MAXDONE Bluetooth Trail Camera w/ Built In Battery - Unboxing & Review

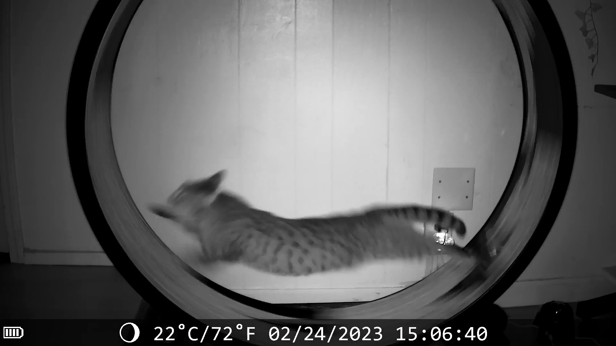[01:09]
By default it records 10 second clips and takes a photo.
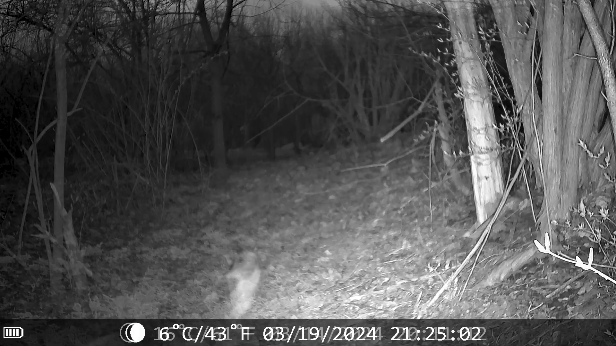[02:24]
Then we captured a bunch of different cats walking our trails. Later it even triggered when we had a storm. Check out the sky lighting up in the background. So cool.